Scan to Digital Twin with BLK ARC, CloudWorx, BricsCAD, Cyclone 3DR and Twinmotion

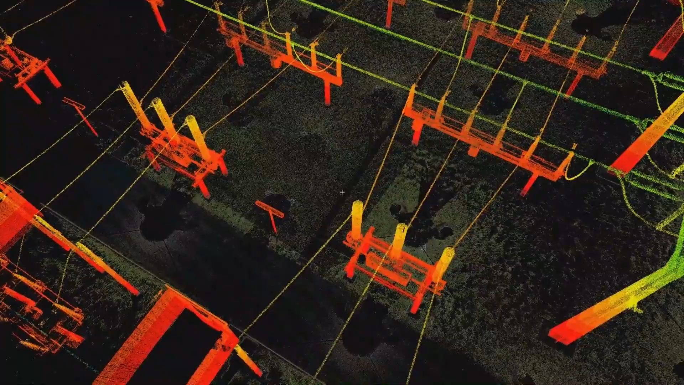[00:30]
Therefore, there is no doubt that laser scanning is faster, more detailed and safer than traditional methods.
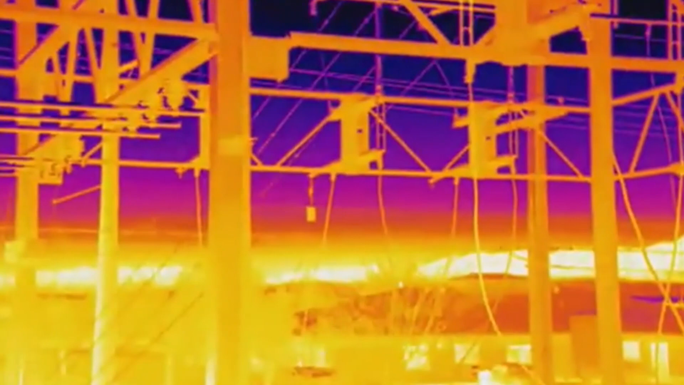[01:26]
Autonomous devices with less thermal imaging sensors can detect overheating by measuring the temperature of the equipment.
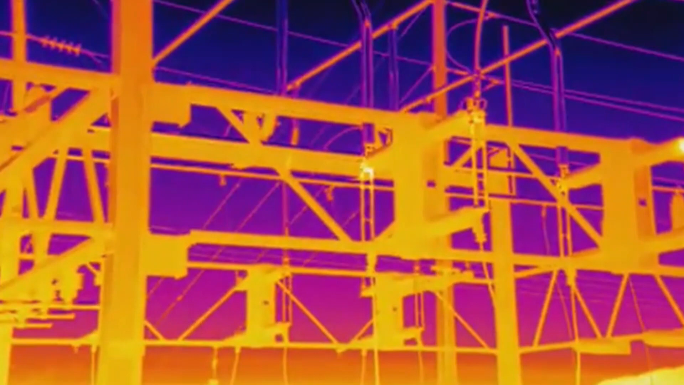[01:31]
And intensity are the potential safety hazards. Collecting all the type of information could be very time consuming.
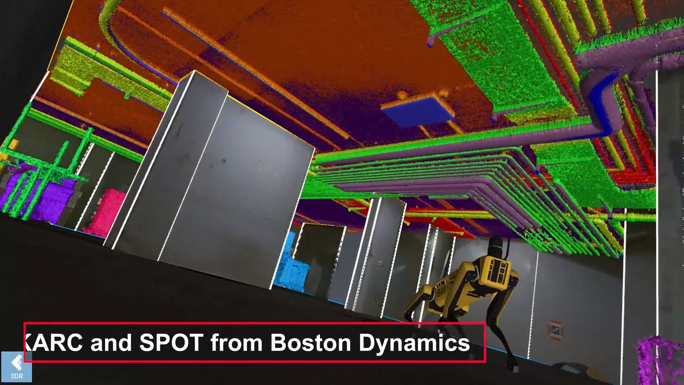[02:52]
Today we will have a look at the Leica PLK ARC placed on the spot from Boston Dynamic Robot Dog.
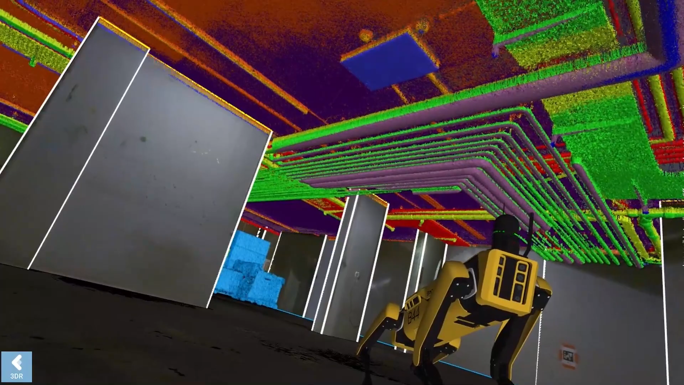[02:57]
That combination of units allows us to do repeatable missions with predefined roles uploaded to the robot.
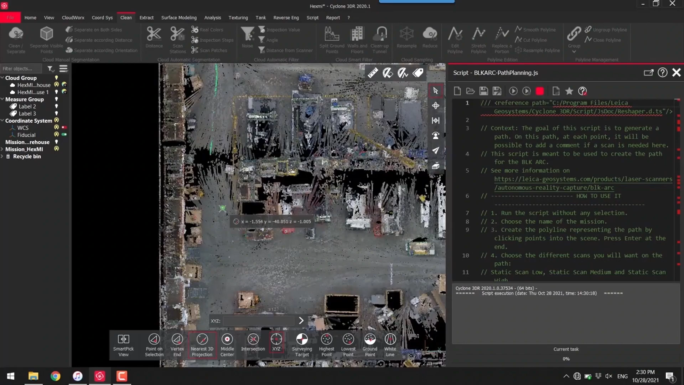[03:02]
And I should mention that PLK ARC can work in two different modes.
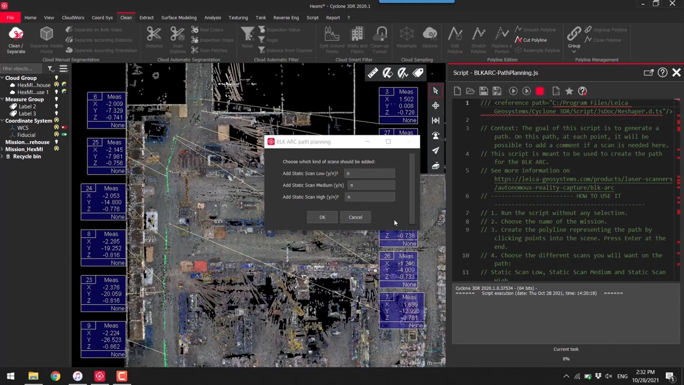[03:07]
Mobile mode, in that mode the device captures data while the robot moving, and Static mode.
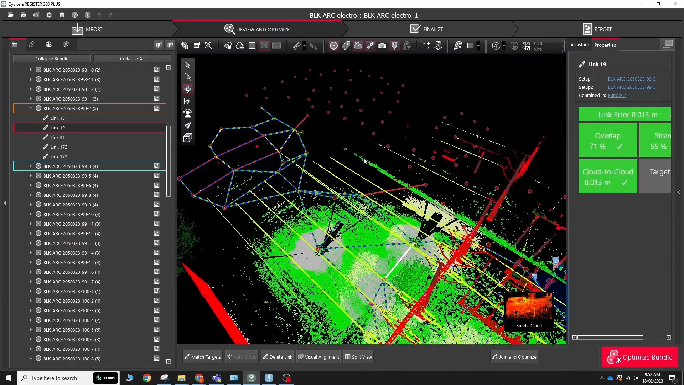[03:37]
That software is able to combine point cloud from a variety of different sensors, clean noisy points,
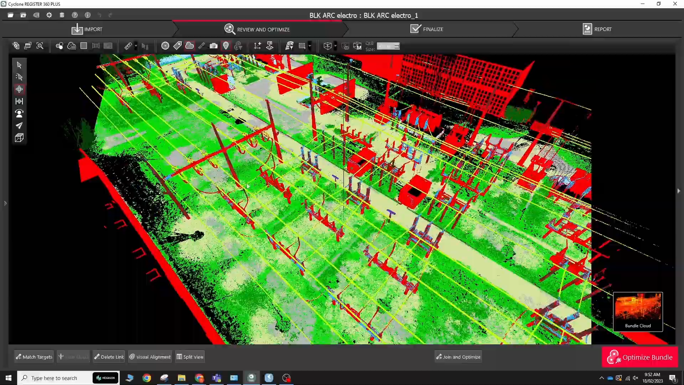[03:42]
classify it, and georeference your data according to the relevant coordinate system.
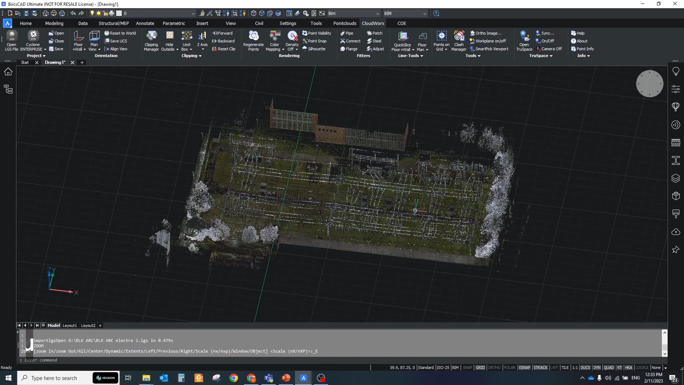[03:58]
which allows us to import point clouds without a converting stage and extract some geometry in semi-automatic way.
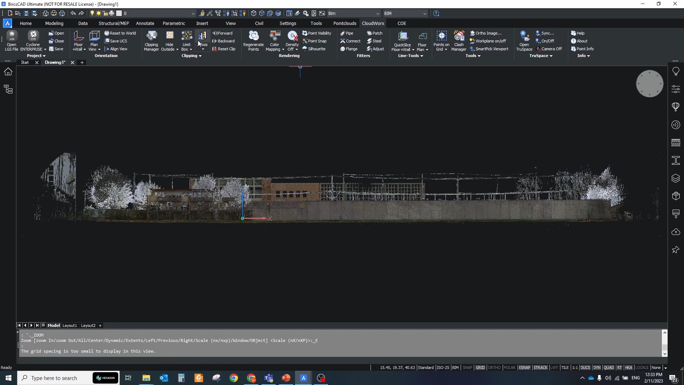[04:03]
One of the common things which are required for feature extraction is the ground.
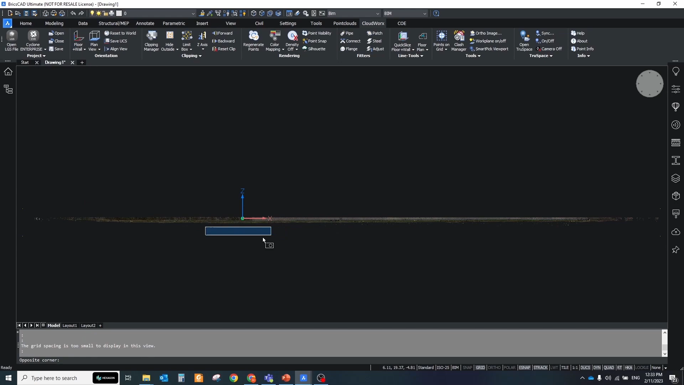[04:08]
To generate it, we should extract ground points first and then use them for generating the thin surface.
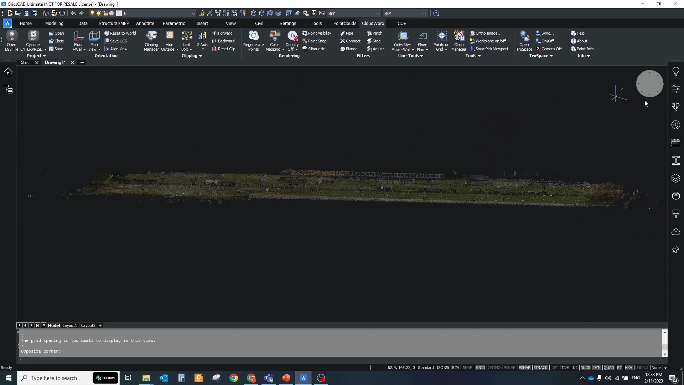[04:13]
Clip the ground points from all other and then run the
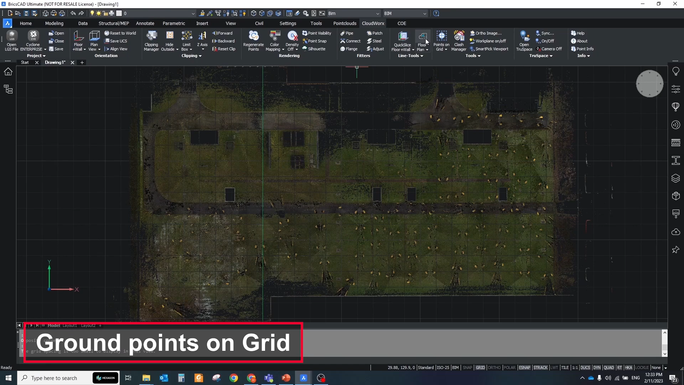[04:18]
points on the grid tool from the Cloudworks panel. In the pop-up window, click the Workplane grid tab.
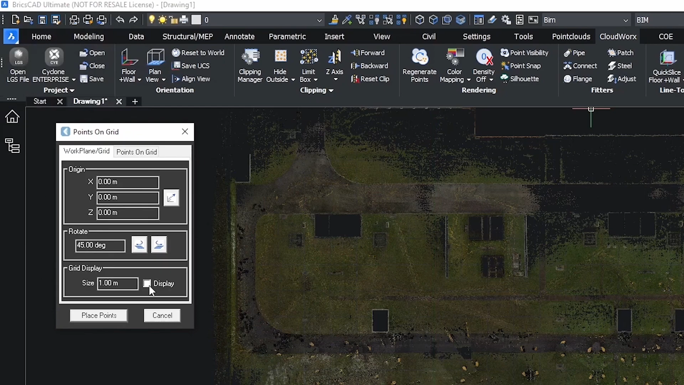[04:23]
In the grid display, set the size of your grid that is desired and check display. Next, click on the points on grid tab and choose which SmartPick method is desired.
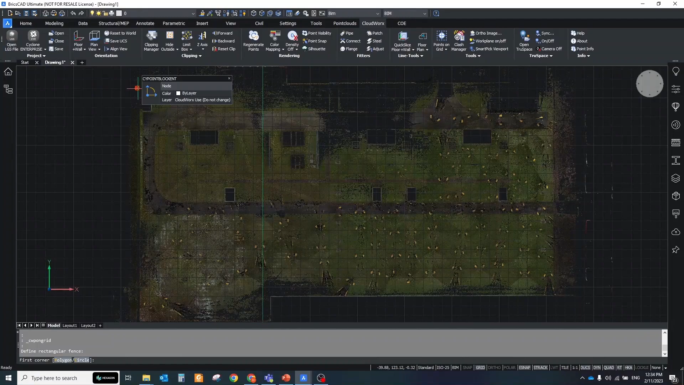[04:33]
Select the ground method. Click Place Points. KView is not required. However, it will temporarily show where points will be placed.
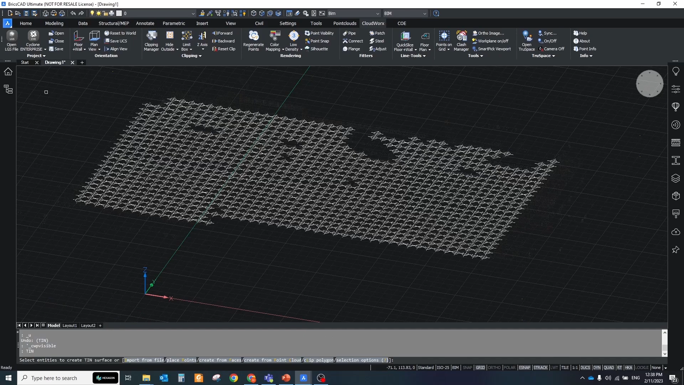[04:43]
Then, type in the command line TIN command, select all extracted points and click Enter.
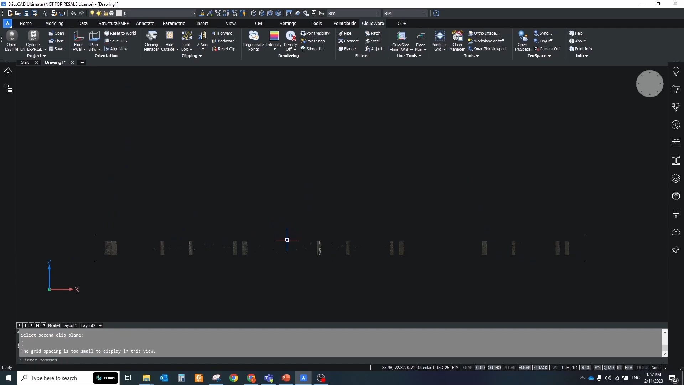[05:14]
Before fitting steels, leave on the screen only the relevant points to the object. Run the fit steel tool, specifying the pop-up window catalog if you would like to use some standard size elements.
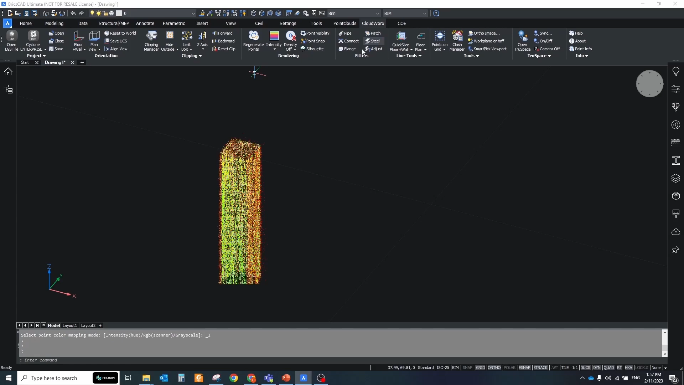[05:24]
And increase the maximum RMS error. For the terrestrial scanners, you can use standard 6 mm, but mobile's data has more noise in the cloud,
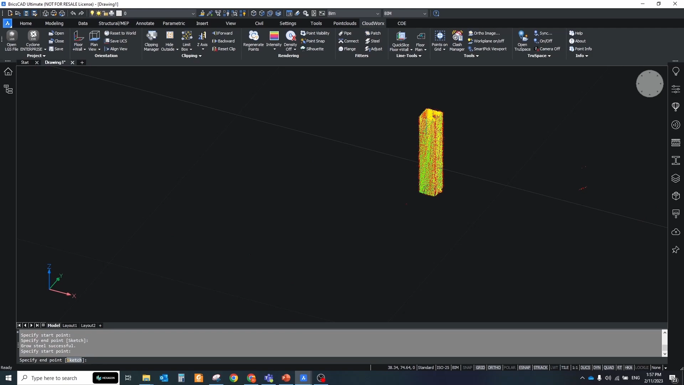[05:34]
so it will be easier for algorithms to extract the geometry if the maximum RMS error will be 2 or 3 cm.
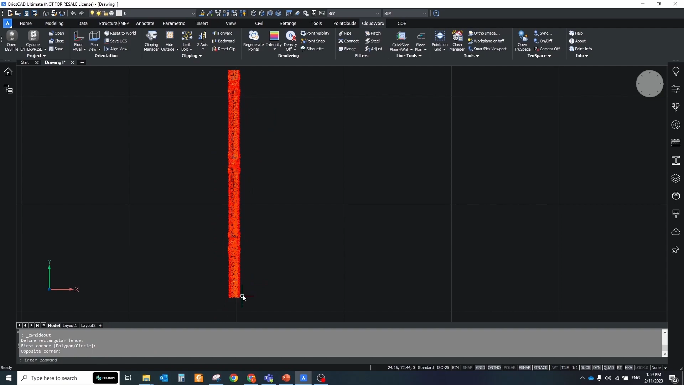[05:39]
To fit this steel in the point cloud, you should specify two points.
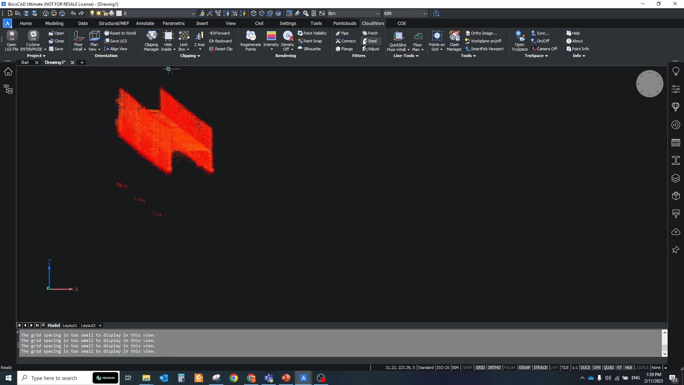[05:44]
The first one is generating section and extract all dimensions.
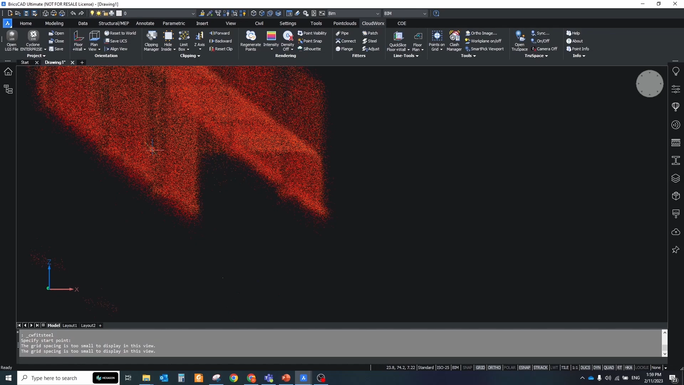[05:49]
And second point needs to define the direction of extrusion.
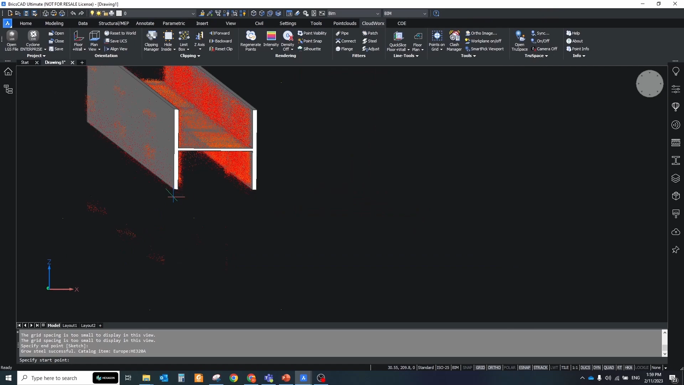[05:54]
For the cylindrical objects, use the fit cylinder tool.
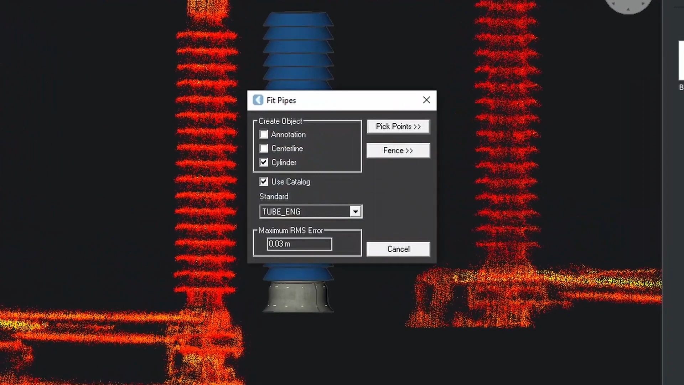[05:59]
Also choose the cut lock if it's needed, and increase the maximum RMS error.
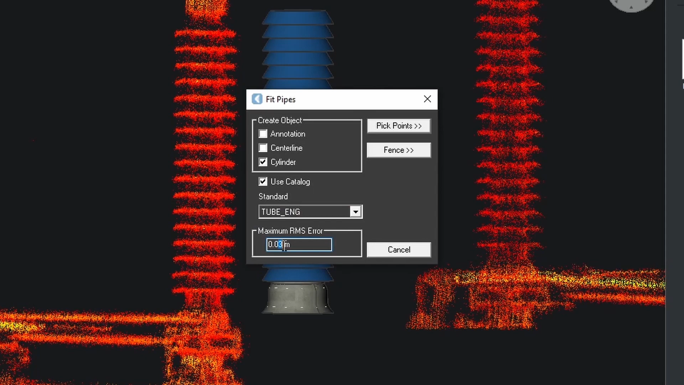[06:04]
If you have a noisy point cloud or a very short length of pipe,
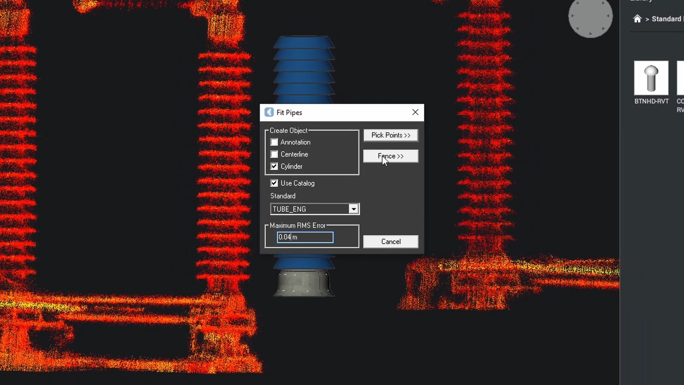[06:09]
then use the fence tool to select points for fitting. Keep in mind that you should fence only points relevant to the cylinder.
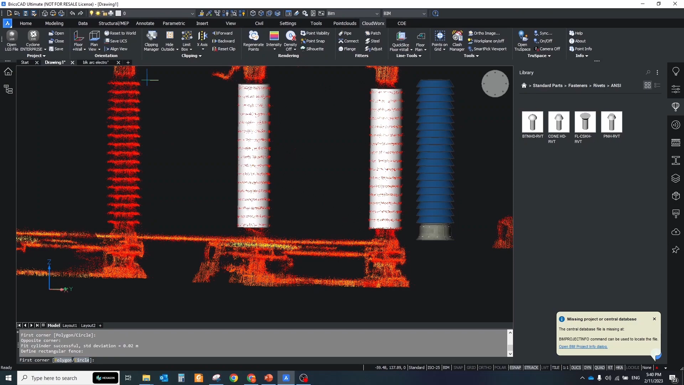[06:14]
For non-standard elements, use the native bricks card modeling tools.